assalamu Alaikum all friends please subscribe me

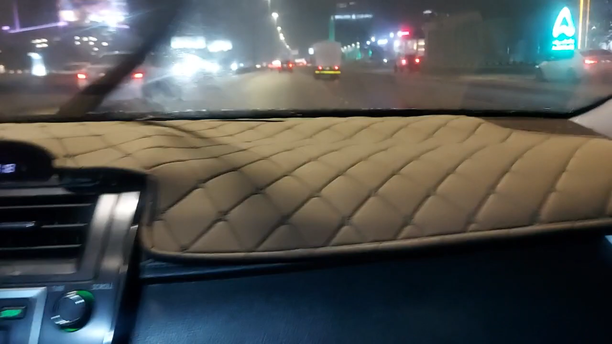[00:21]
بہت پیارا موسم تھا آج بائی ہلکی سی بارش ہو رہی تھی